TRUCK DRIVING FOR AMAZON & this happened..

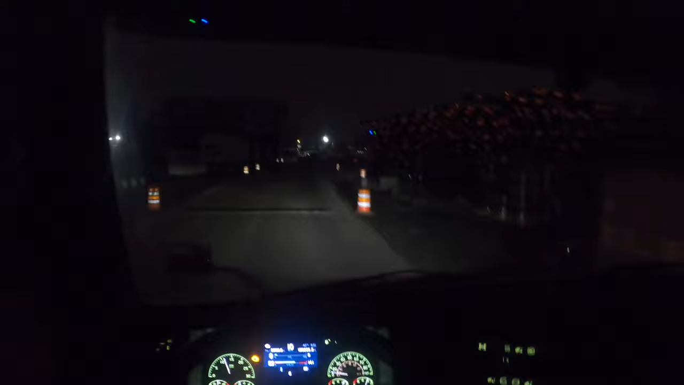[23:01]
As you guys saw in the last clip, the left outer tire, rear on the trailer, it was basically had no air. So, you know, I had to call dispatch,
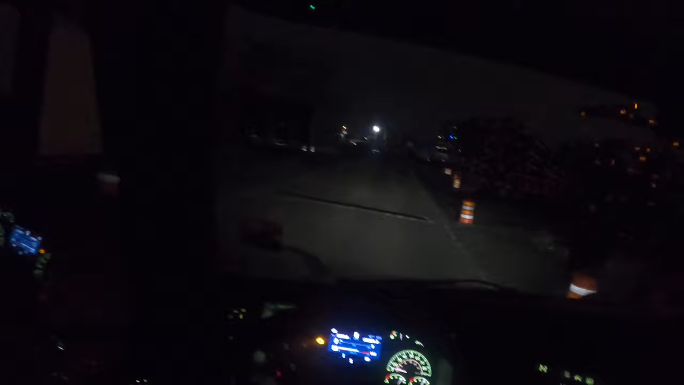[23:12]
let Amazon know so they could put it out of service. And then basically just bobtail back to the yard because I had nothing to drop off to the other stop and I didn't have any other empties. So, yeah, basically that was today's route. We're back at the yard. As you guys can see, I don't know if you guys could pick up from the camera. There's salt already. Like, they already put salt on the ground because we're supposed to get hit. What about about five to eight inches of snow?
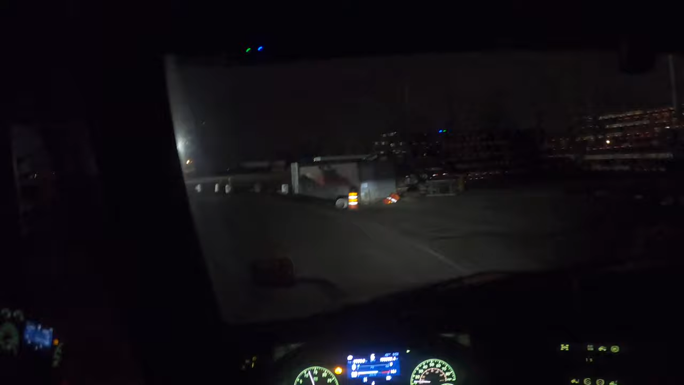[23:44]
Maybe a little bit more. Depends on the area and the elevation. I'm hoping it's not too bad.